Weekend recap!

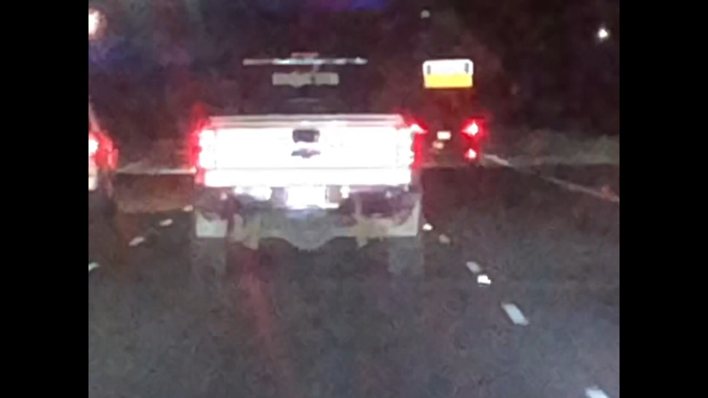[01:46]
Couldn't believe it. I watch these guys on YouTube and they're driving right in front of me.